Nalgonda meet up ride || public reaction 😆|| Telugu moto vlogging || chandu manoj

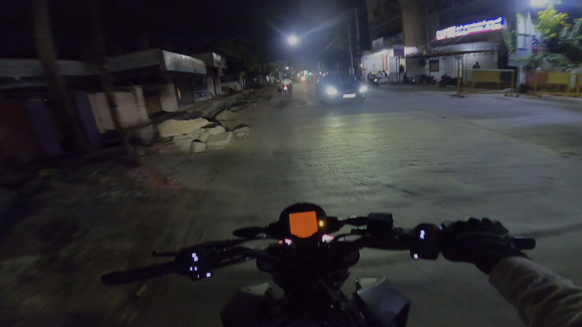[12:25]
దీని పికప్ వేరే లెవెల్ ఉంటుంది. ఒక్కసారి హైవే ఎక్కి మీకు చూపిస్తా. ఆర్సిక్ చూడండి, అది ఇంకా తారాలతో కట్టి పెట్టేసాం, అది పడిపోయేటట్టే ఉంది. ఏం కాదులే, నల్గొండ నైట్ వ్యూ. అమ్మో దీని పికప్ వేరేలా ఉంది, తాడిగేర్లనే మంచిగా
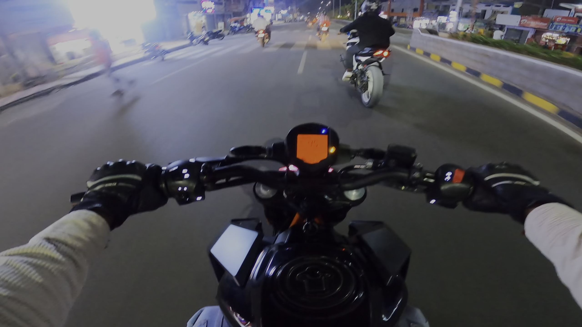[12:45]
స్మూత్గా వెళ్తుంది. ఒకసారి డ్యూక్ 250 పికప్ చేసాం ఫోర్త్ గేర్లో.
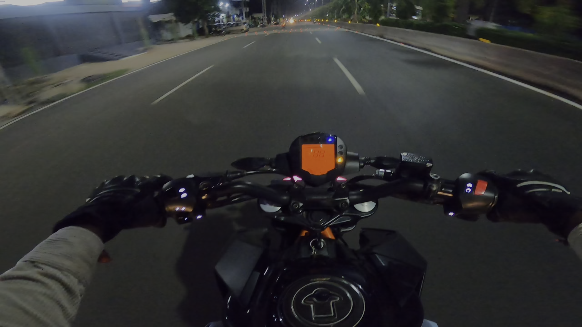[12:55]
ఫోర్త్ గేర్లో 110 ఈజీగా పోతుంది. ఫిఫ్త్ గేర్లో 130, పర్లే బాగుంది. నీట్గా పెట్టుకుంటా బైక్ని మాత్రం. నేనేమో తిరిగి తిరిగి తిరిగి ఉన్నా కాబట్టి నా బండి కొంచెం పాతగైపోయింది.
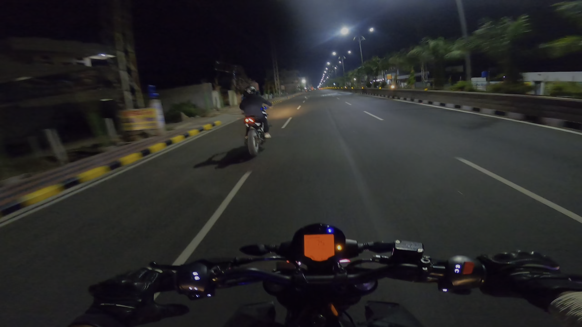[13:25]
మరీ అంత పాతగా ఏం కాలేదు కానీ వెల్కమ్ నల్గొండ. అసలు లైట్లు వేయట్లేరు ఇక్కడ.
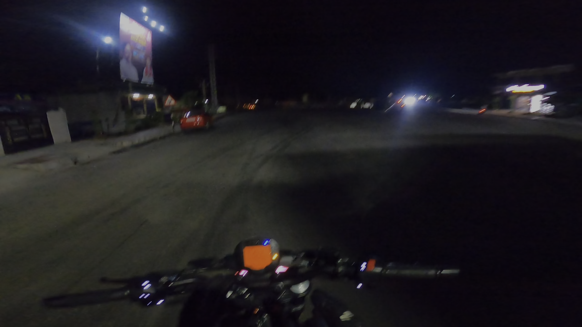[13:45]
సరే సరే సరే ఓని గాయస్, గాయస్ ఈ వీడియో ఇక్కడ వరకు అయితే క్లోజ్ చేసేస్తున్నా.
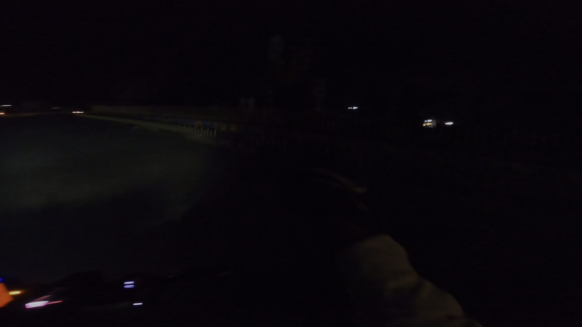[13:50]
ఈ వెల్కమ్ నల్గొండ లైట్లు అన్నీ ఆన్లో ఉంటే మంచిగా చూపిద్దాం అనుకున్నా, ఆఫ్లో నైస్.